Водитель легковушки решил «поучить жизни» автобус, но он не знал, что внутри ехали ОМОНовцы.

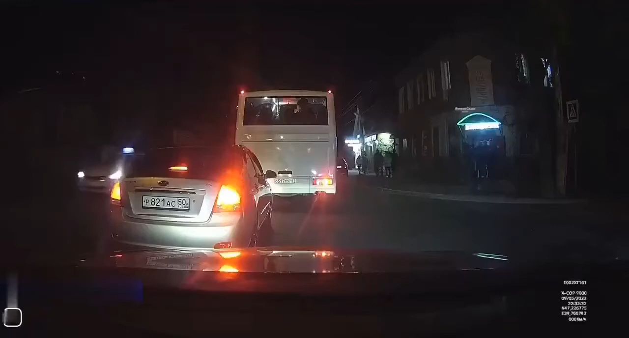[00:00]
Блядь, далеко ты там не видишь? Он ОАЕ Автобусник решил С ним потягаться Полный ОМОНовцев Он ему флаг показывает
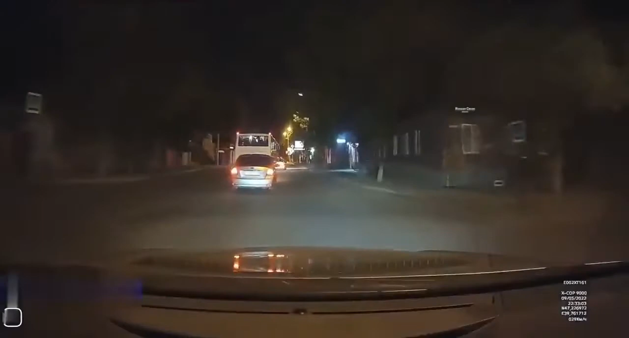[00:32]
Рассчитан на новую историю Которые раньше делали свободы На международных оперных площадках Сейчас они ему на красном надоедке Да, вот эти Оля-ля-ля, выходят Это полиция вообще? Да, это ОМОНовцы